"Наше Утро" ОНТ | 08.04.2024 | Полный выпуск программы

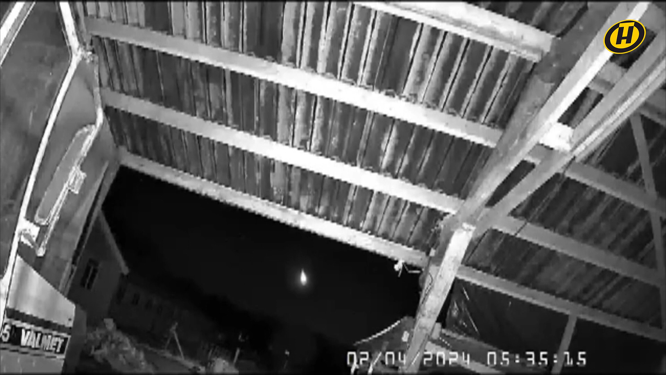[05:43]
Полет метеора был стремительным, но попал на камеры наблюдения. Я предлагаю вернуться к новостям погоды в нашей стране. Дмитрий Рябов расскажет прогноз погоды.